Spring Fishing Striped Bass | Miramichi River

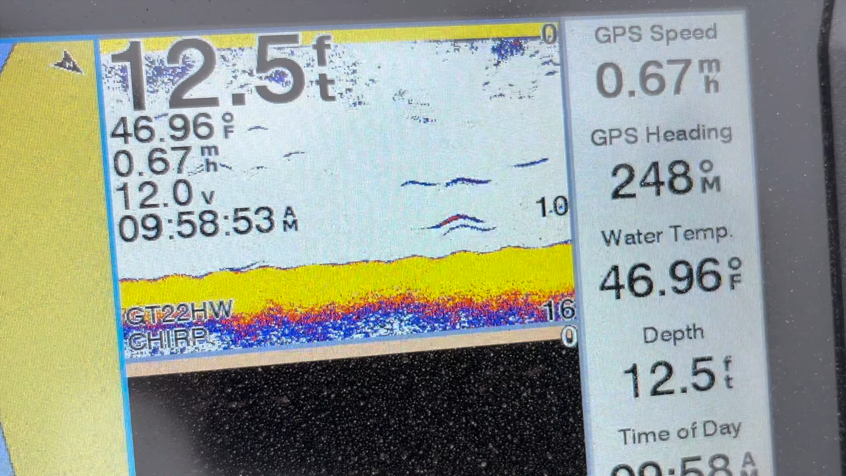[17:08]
On screen: depth 12.5 ft, water 46.96°F
I think you got that thing in demo mode. Sitting there at Bass Pro.